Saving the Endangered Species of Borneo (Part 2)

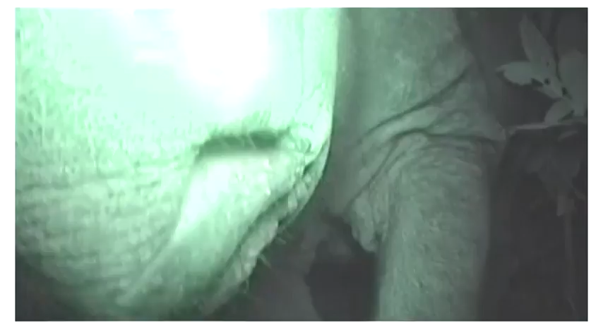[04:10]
It has relatively few skin wrinkles except around the neck. The skin is 16 millimeters thick at its thickest part and usually in dark gray to brown.
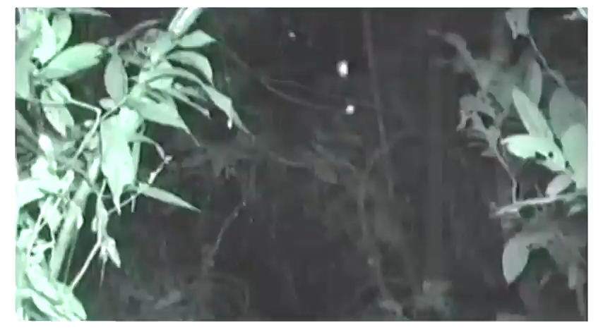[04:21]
Like other rhinos, the Sumatran rhino has poorer vision.